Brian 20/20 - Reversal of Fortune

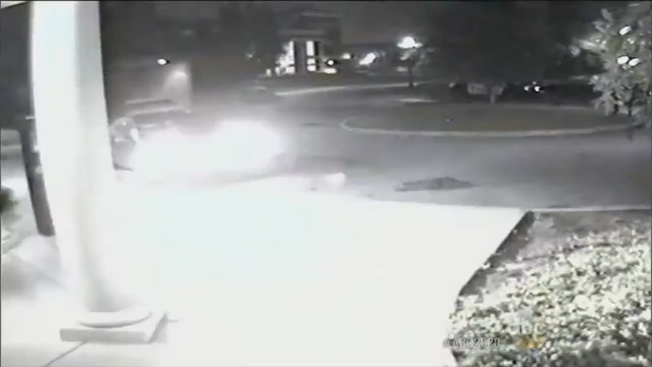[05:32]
What they find instead is a Vanderbilt video like no other. They were reviewing hours and hours when they found, obviously, some alarming footage. So whoever broke that door broke this case open. In this exclusive security surveillance video, obtained only by 2020, we see Brandon and his apparently inebriated date pulling up to the dorm.
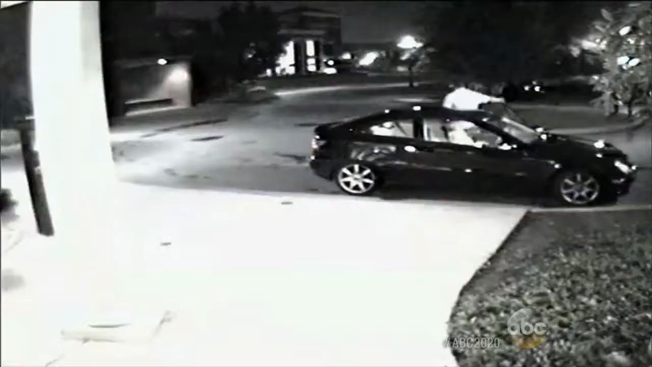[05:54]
When the car pulled up outside of the dorm and the young woman was unconscious, essentially, Brandon Vandenberg asked for help to move her into the dorm. June 23rd, 2.32 a.m.